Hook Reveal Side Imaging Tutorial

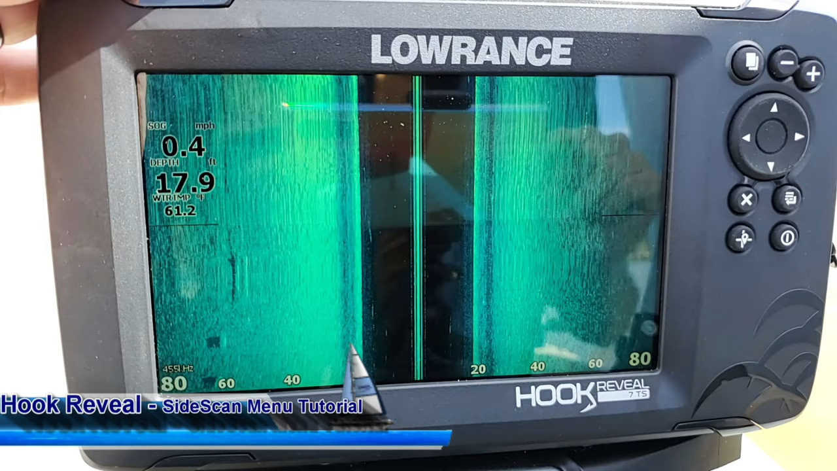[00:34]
On screen: depth 17.9 ft, water 61.2°F, speed 0.4 mph
So thank you guys so much for watching. I appreciate everybody who subscribes to my YouTube channel Night and Day Marine. So let's go ahead and get started here. So as you can see we have our normal side scan picture as I'm sure you guys have seen before. So let's go ahead and cover some of the features that you have here directly on the screen. So unlike all the others, so your down scan or your regular cylinder that scrolls from right to left, this scrolls from top to bottom.
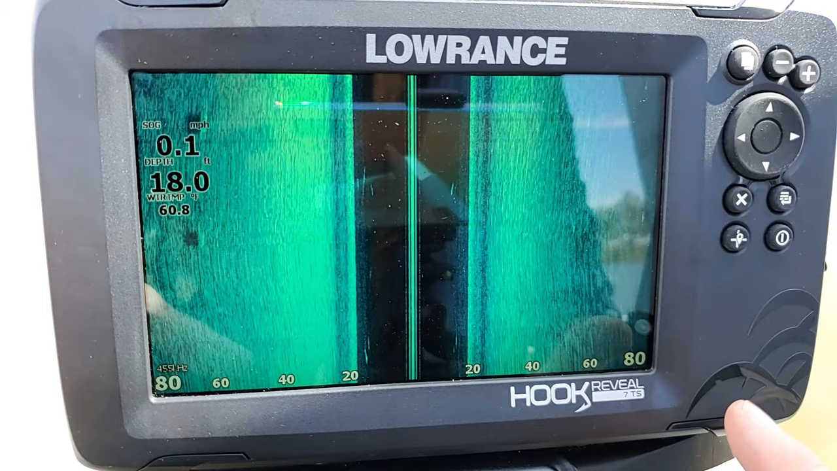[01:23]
On screen: depth 18.0 ft, water 60.8°F, speed 0.1 mph
Splits off from 20, 40, 60, 80 and 20, 40, 60, 80. So the thing about side scan is that you kind of have to picture it in a three dimensional image. So as you're seeing this, this little center line right here is you. This is your sonar signal sending out, that's your bow.
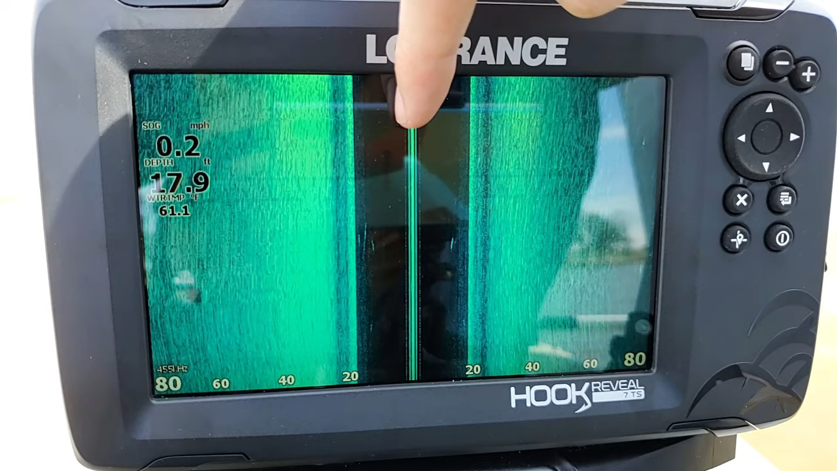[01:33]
On screen: depth 17.9 ft, water 61.1°F, speed 0.2 mph
Now this black area on each side of it, that's your water column. So that's the water in between your transducer and the bottom. However, this isn't just straight out or straight down what it's picking up.
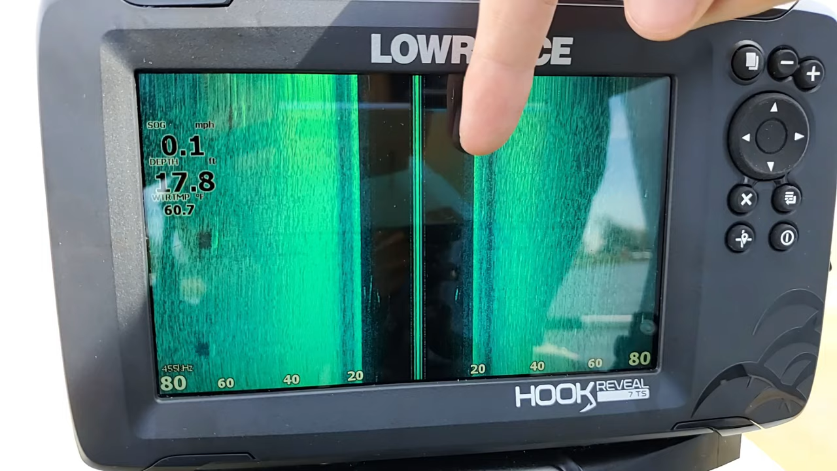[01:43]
On screen: depth 17.8 ft, water 60.7°F, speed 0.1 mph
You have to envision this as being kind of a pyramid shape.
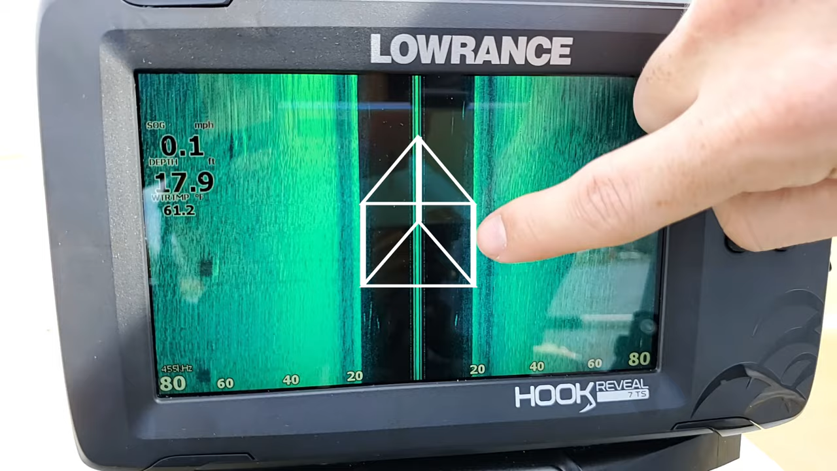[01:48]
On screen: depth 17.9 ft, water 61.2°F, speed 0.1 mph
So there is actually an area of the
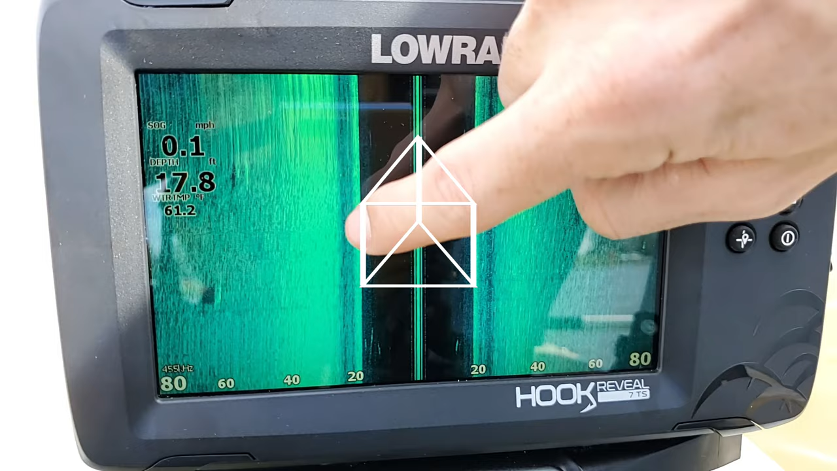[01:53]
On screen: depth 17.8 ft, water 61.2°F, speed 0.1 mph
bottom that you're not actually seeing here on the screen. But never fear, that area that you're not seeing is the area that shows up on your down scan. So that way it makes sure that you're not missing any areas on the bottom. But it still allows it to be able to pick up the nice clear resolution image. So what we're seeing right here along the bottom is about 20 feet out to the side of us. But it's also about 20 feet deep at the same time. So it's kind of hard to envision that,
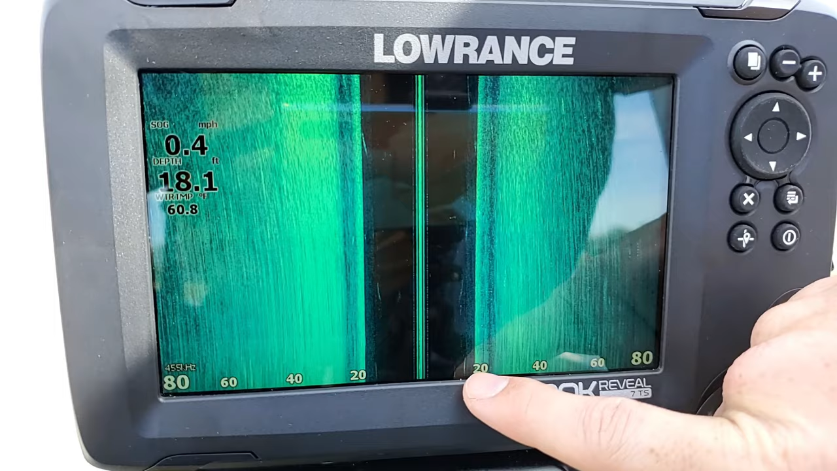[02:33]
On screen: depth 18.1 ft, water 60.8°F, speed 0.4 mph
but like I said, it is more of a kind of a pyramid shape as you go out there. So anytime you see some structure right along this edge, you know that it is 20 feet out and 20 feet down. But the thing is though, is that say when you get to 40 feet, it doesn't mean it's 40 feet down. It's still only, you know, depth of 18 feet, but it means that it is 40 feet out to the side. So it can be a little bit confusing there. Like I said, you kind of have to wrap your mind around it and really kind of picture it in terms of a three dimensional picture. So now the next thing I'll point out is right here is we have our overlays. These are just your general overlays that you get with any screen.
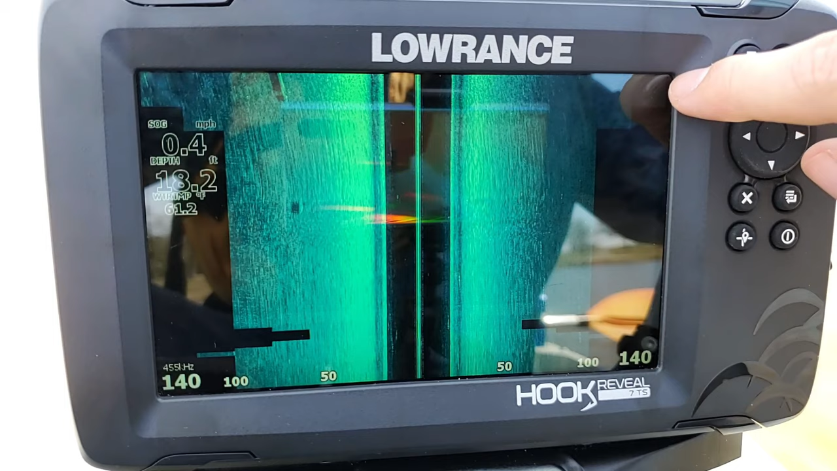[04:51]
On screen: depth 18.2 ft
As you zoom that out there, you can actually keep zooming it until you get all the way out to where it's kind of like a little dark edge. So, as I kept zooming, as you can see, I'm actually out to 140 feet, and I'm still picking up structure all the way out to the sides. Now, if I keep zooming out, eventually I'm going to get to a point where I can't see any further. So, if I go all the way out to 180 here, so, as you can see, I'm still picking up structure, but it's getting really dark out there. So, it is going to be a little bit, you know, less defined, not quite as crisp of an image. So, you know, you may not want to go all the way out that, but it's up to you. So, but I usually recommend zooming it all the way out until where you can get to the point that it starts to almost completely lose the image entirely.
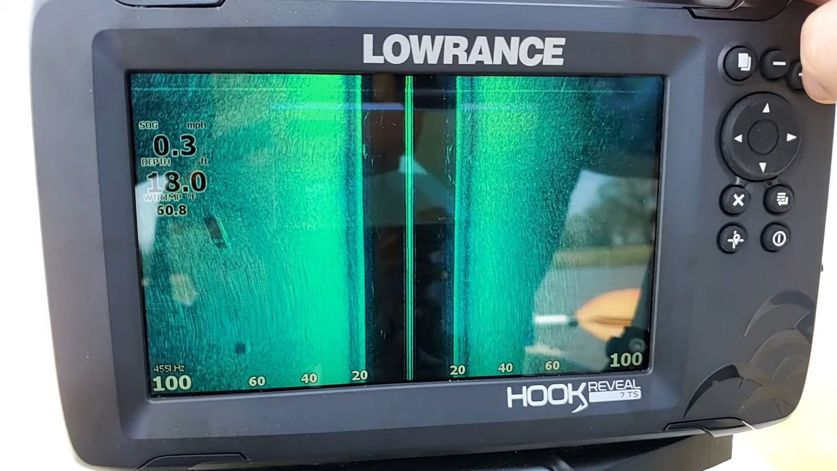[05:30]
On screen: depth 18.0 ft, water 60.8°F, speed 0.3 mph
But, you may also want to be able to see the, you know, image there in the center, so it may be more important to you to have it zoomed in a little bit closer, not see as far out to the side, but be able to see, you know, the fish in the water column. So, it's more of a personal preference, but that is how you do it. So, let's bring that back up here. So, now we have our frequency. Now, the frequency is very important with your sight imaging. You have two options. You have your 455 and you have your 800. Now, what the 800 is, it's a higher resolution image. It's going to give you a more crisp picture with your sight imaging.